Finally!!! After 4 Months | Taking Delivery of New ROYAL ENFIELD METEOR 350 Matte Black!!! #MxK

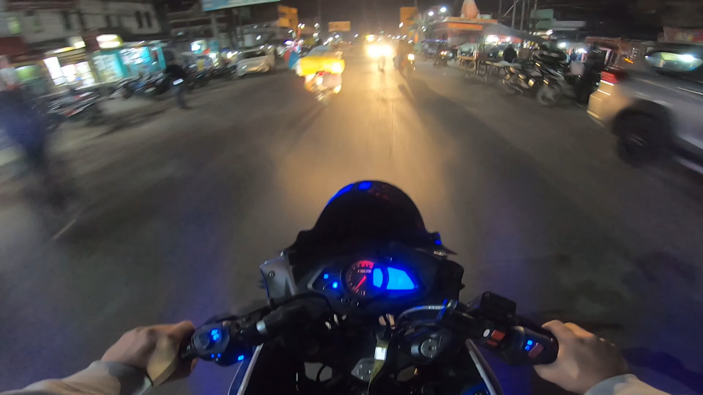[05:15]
और साथ में अभी वाइज़र खुला हुआ है क्योंकि भाई मेरा वाइज़र ब्लैक कलर है, मतलब कि ब्लैक शेडेड है,
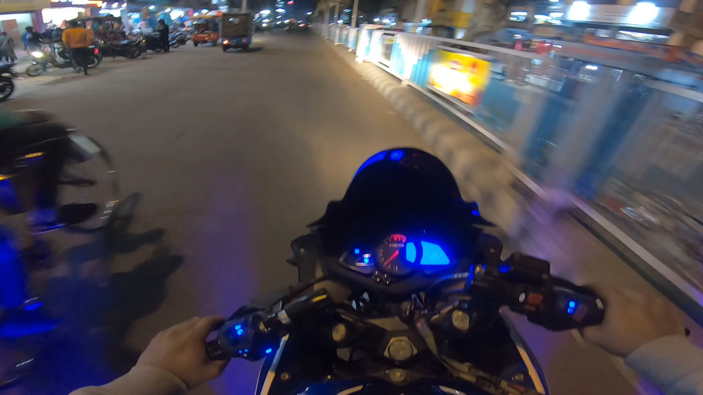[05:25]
तो रात को कुछ नज़र नहीं आता भाई, कंप्लीट अंधेरा दिखता है। और इसी कारण वाइज़र लगाया नहीं, और फेस पे जो हवा पड़ रहा है भाई सामने से, बहुत ही ज़्यादा ठंडा लग रहा है।
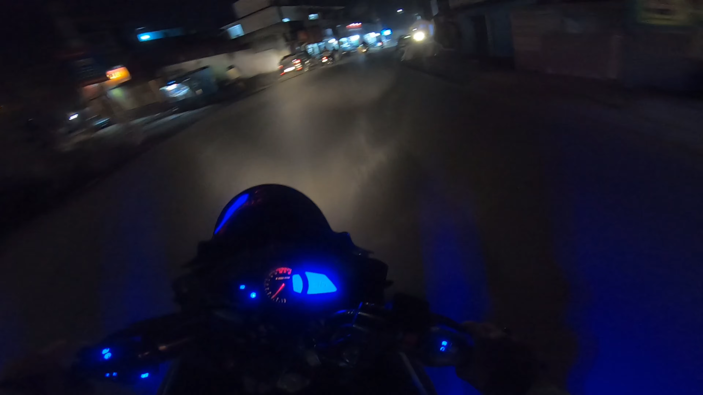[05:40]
तो भाई इस वाले टर्न के बाद ही है शॉप, यहाँ पे देखो वीवो का आपको बोर्ड दिख गया होगा, वहीं पे जाना है हमें। और बाइक बाइक बाइक बाइक बाइक
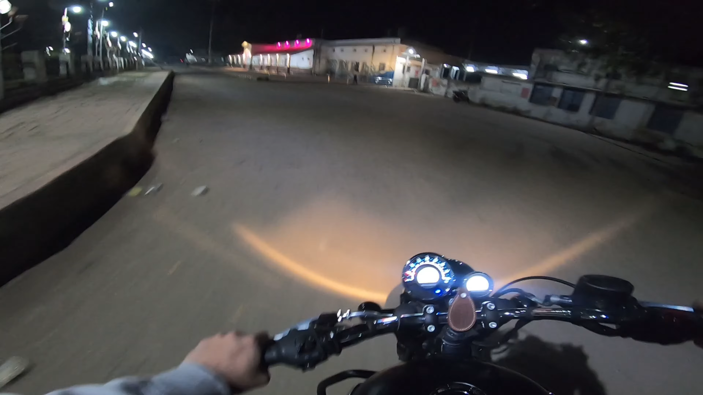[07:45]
और भाई स्टेशन का लुक काफ़ी अच्छा कर दिया गया पहले से, ये मैं बोलूँगा। और यहाँ पे एक अपना ट्राई कलर मतलब इंडियन फ्लैग, एक बार आपको रुक के दिखा देते हैं बाइक, एक बार आप रुक कर देख लो कैसी लग रही है बताओ कमेंट सेक्शन में, ये वाली ब्यूटी।